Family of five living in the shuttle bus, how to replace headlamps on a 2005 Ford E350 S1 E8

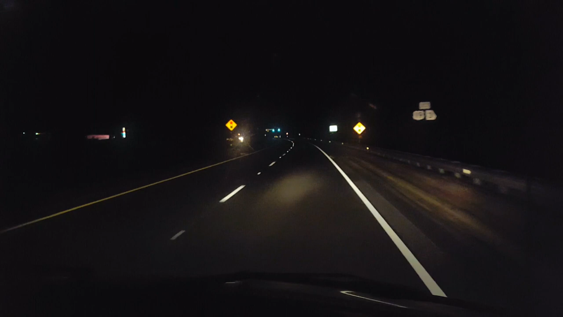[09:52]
Look how much better our lights are now. we could actually see the road ahead of us. Plus, there's no glare of shiny handlebars.
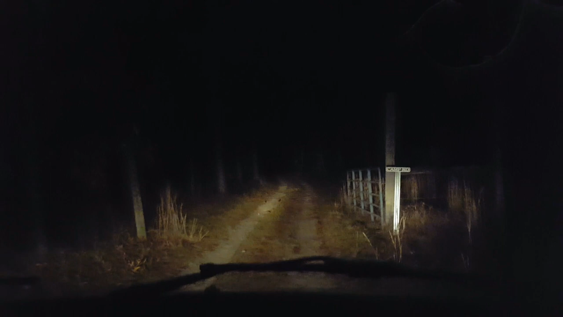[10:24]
But I think that you go through there and you get to a meadow. That's just the entrance. We turned off a little early on Fort Perry Road, and there was a big fence around the property, and we thought, oh no, they must have changed it, must have closed. And then I looked at the map, and it looked like we were just needed to drive a little further down the road, and we found this spot, and there was actually a sign that says Camp Road. I don't know if you could see that.
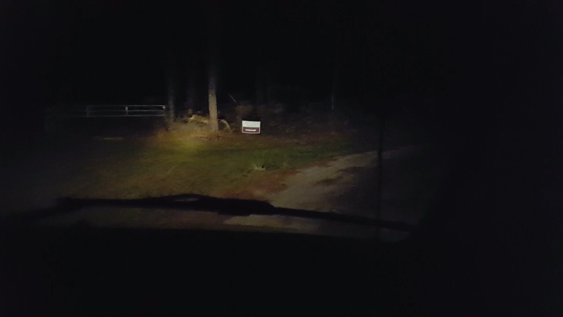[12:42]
There's another sign. Yeah, there's another sign right there. Please do not enter field for any reason prior to 10 o'clock on opening day. I think we were supposed to be back there in space. Yeah, I think maybe. Did it say camping area? Yeah. It said that. I think that was the camping area. Maybe.